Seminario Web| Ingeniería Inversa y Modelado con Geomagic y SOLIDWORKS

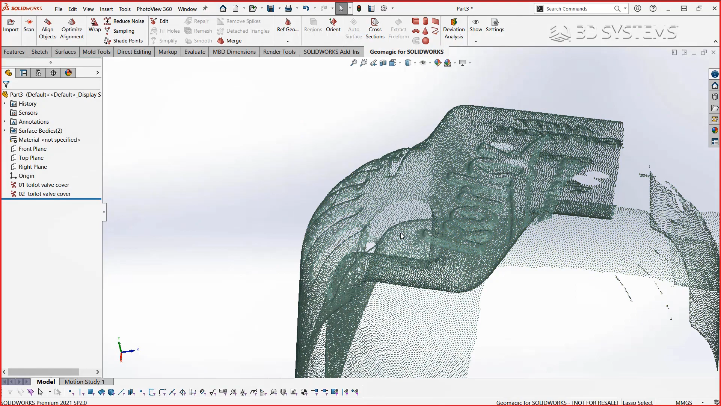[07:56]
visualizar toda la constitución de la nube de puntos
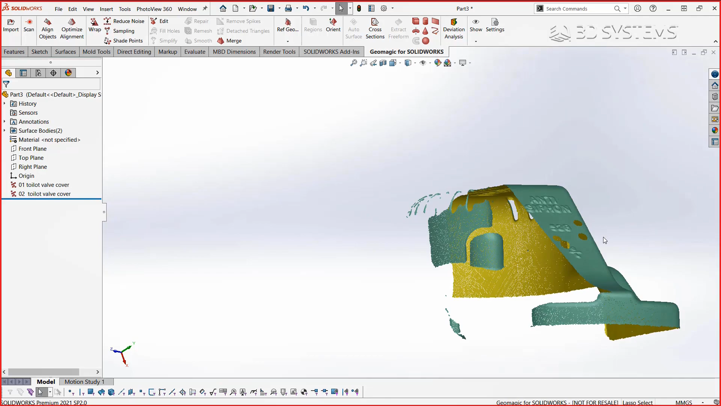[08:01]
prácticamente si nosotros necesitamos editar esta información o generar alguna
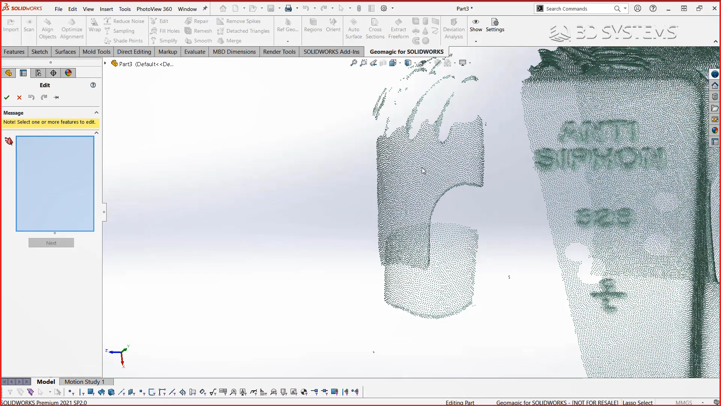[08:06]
modificación con la herramienta de edición podremos obtener toda la información relevante de la nube de
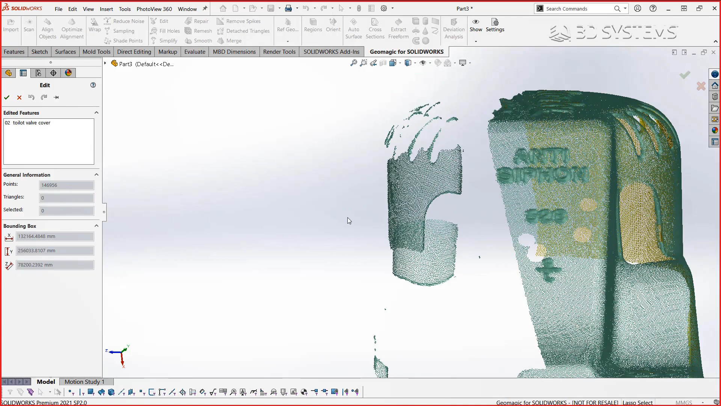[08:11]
puntos como la cantidad de puntos o el bonding box o el tamaño aproximado que ocupa en nuestro
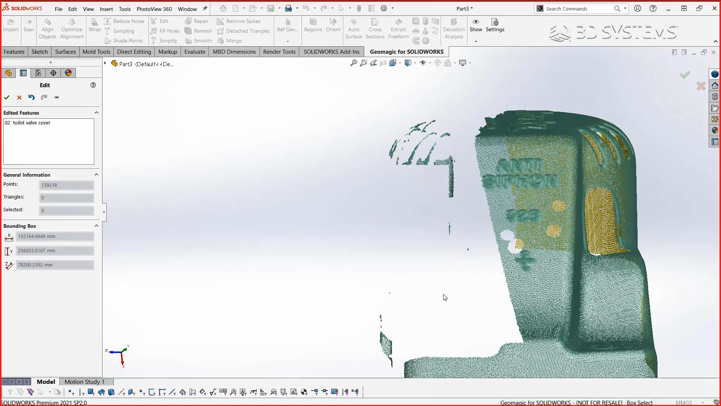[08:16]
espacio de trabajo si necesito hacer una limpieza o hacer la eliminación
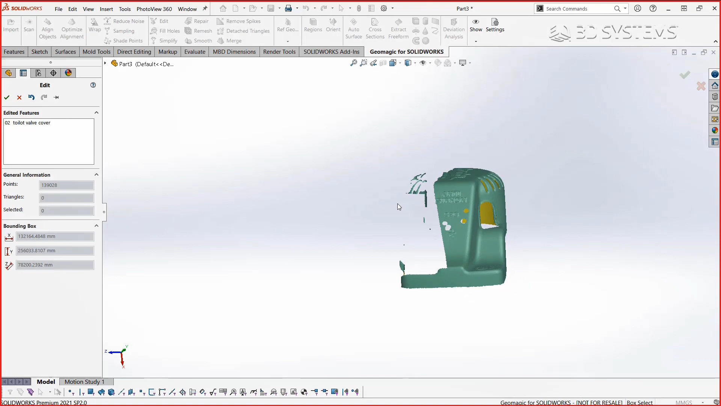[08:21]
de algunas secciones no deseadas podré realizarlo a través de las múltiples herramientas de selección de forma manual o bien a través de otras herramientas como puede ser la reducción de ruido o en este caso el
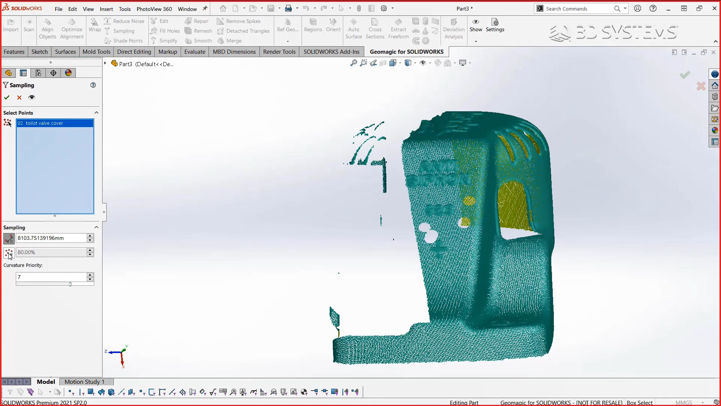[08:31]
muestreo o el sampleo de la malla podremos generar esa limpieza o ese
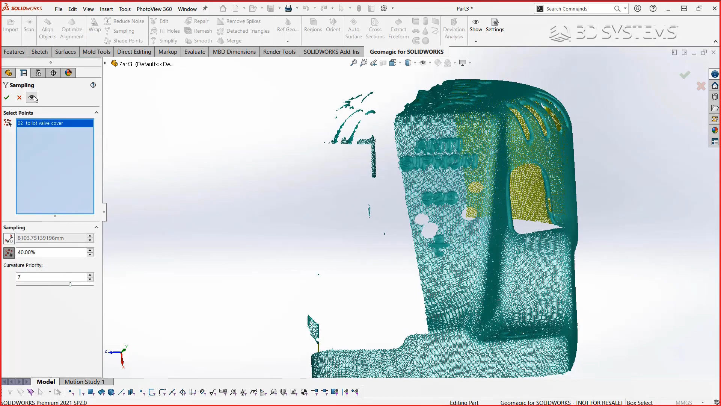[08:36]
procesamiento en la nube de puntos en este caso dentro de la nube de puntos estoy pidiendo
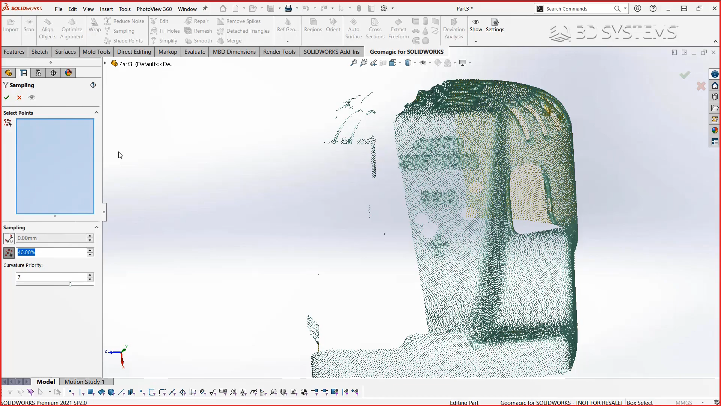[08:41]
un muestreo una reducción del 40% de los puntos que originalmente había capturado esto es útil cuando tenemos geometrías sumamente complejas las cuales queremos simplificar para tener un mejor
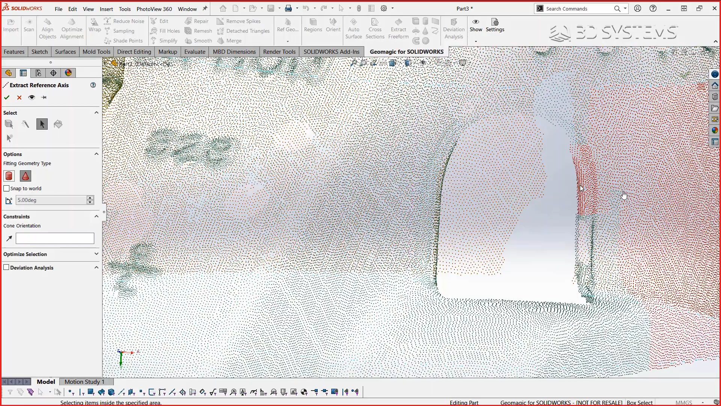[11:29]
los puntos o los conjuntos de puntos dentro de la nube con los cuales el sistema comenzará a calcular en este caso el eje de referencia de un cilindro o de una conicidad si vemos en la vista preliminar
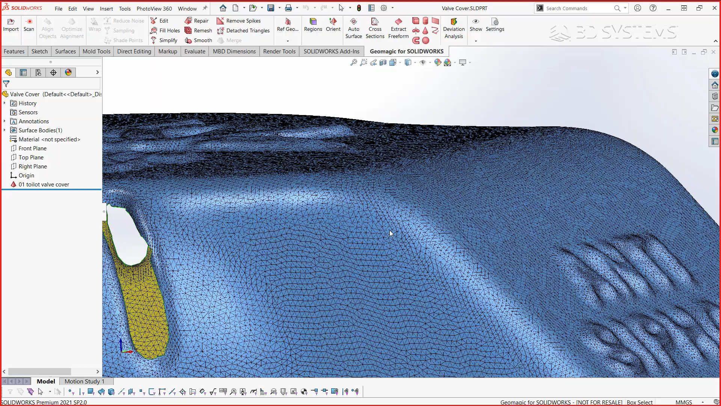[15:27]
triángulos y así determinar por ejemplo algunas regiones las cuales podamos
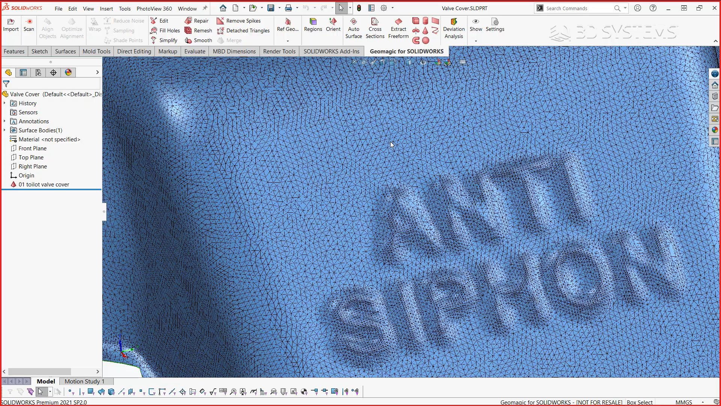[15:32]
simplificar o podamos reducir la densidad de elementos que tenemos en esas secciones en el caso de que por ejemplo nuestro
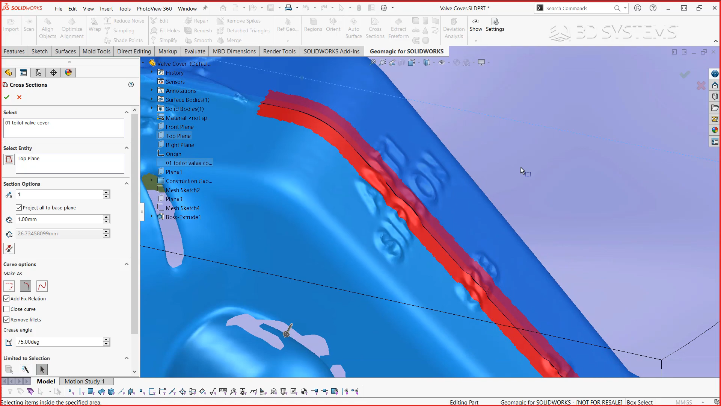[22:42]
lo posible los pequeños radios que pudieran generarme o que